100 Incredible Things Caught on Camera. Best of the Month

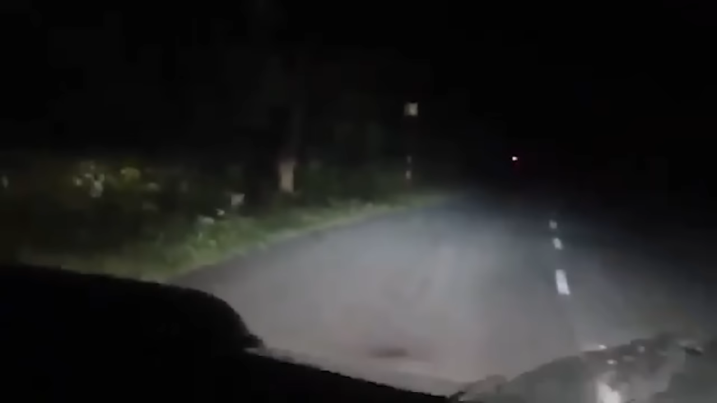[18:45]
You probably haven't noticed yet, but you're witnessing a hunt.
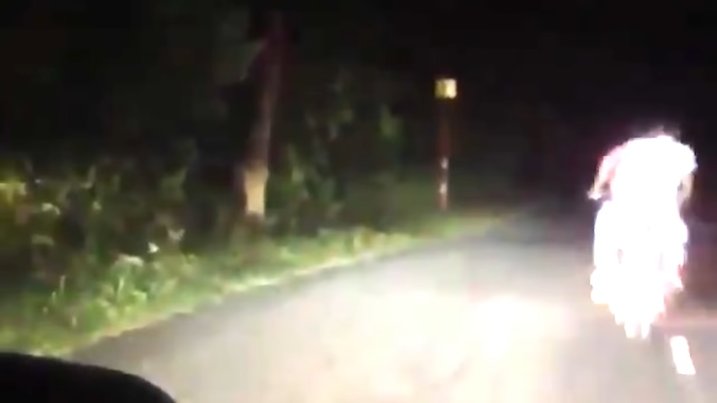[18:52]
Lucky for him, it wasn't successful.